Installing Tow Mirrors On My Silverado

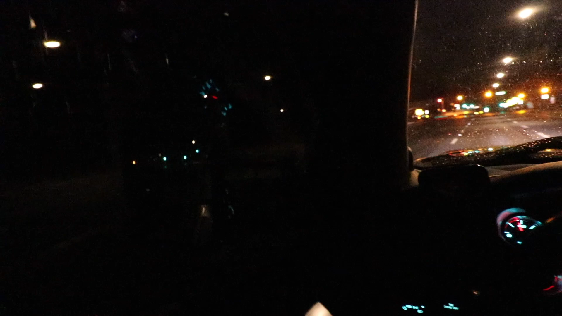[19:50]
I know one issue with these cheaper mirrors is the glass likes to rattle sometimes.
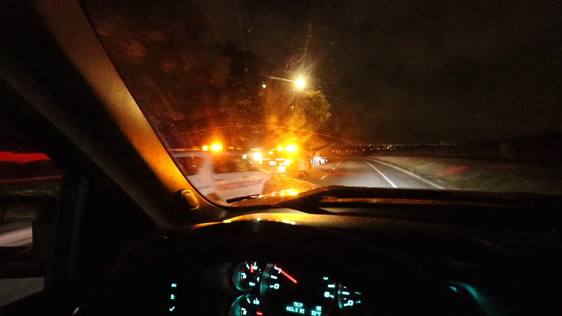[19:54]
Dang. It's a McLaren 570S. A $190,000 car just laid on the center median.
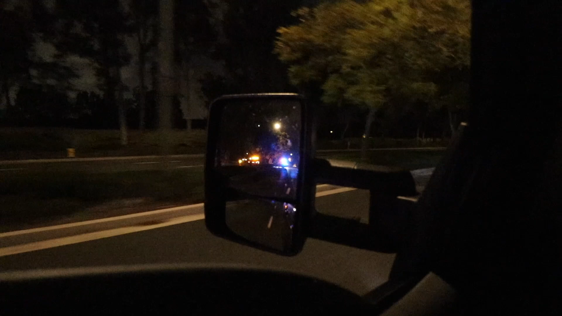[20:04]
That sucks.
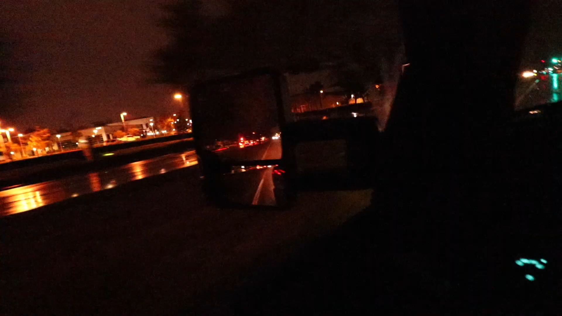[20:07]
Doing 50 miles an hour right now, and I see literally no shaking. If I do, it's very minimal.
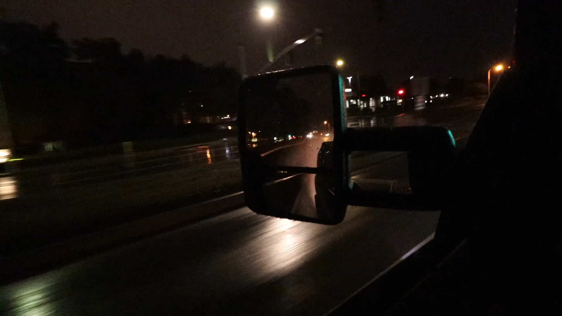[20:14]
But nothing noticeable, also very wet. So, the window is going up. Yeah, no shakes. We're chilling. We're on probably the darkest road that I could find in the immediate area.
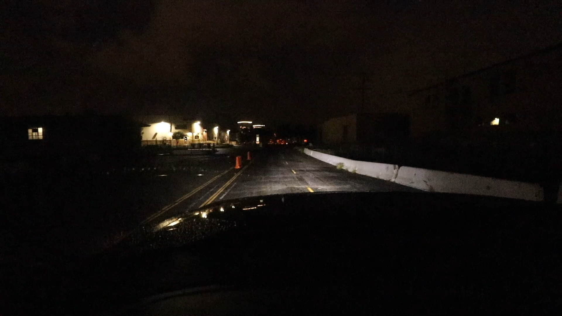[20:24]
So, there's with the lights off. And that's with them on. Pretty good, I'd say. And there's the brights. Definitely travels pretty far. You guys probably can't tell too well on camera, but with the lights off. I mean, these things with them on, I can see far. I can see stuff lit up like a quarter mile away, which is really cool. So, that's low beams. There's the high beams. Pretty impressive.